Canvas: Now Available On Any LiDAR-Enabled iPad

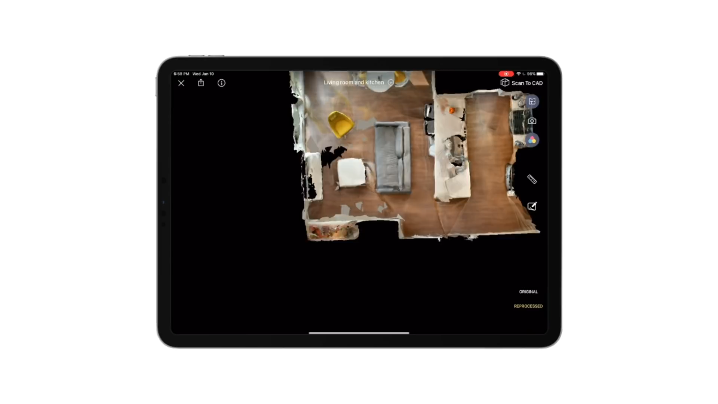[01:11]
You can get a colorized 3D model and then measure anything.
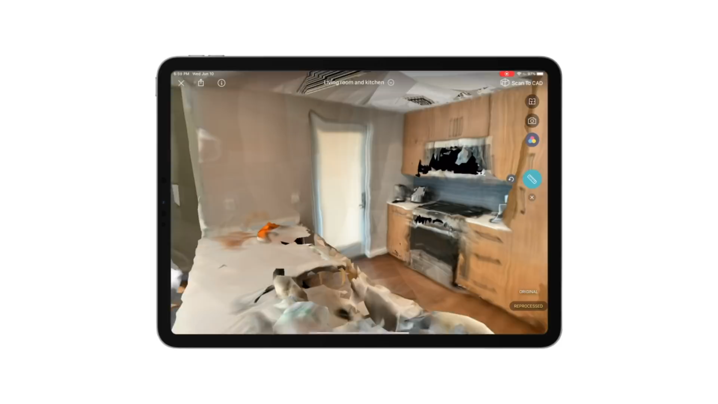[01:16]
Create annotations anywhere.
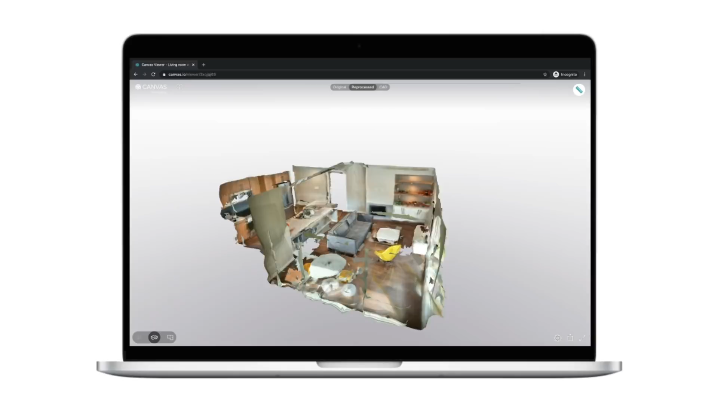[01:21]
You can use our 3D web viewer to share with anyone.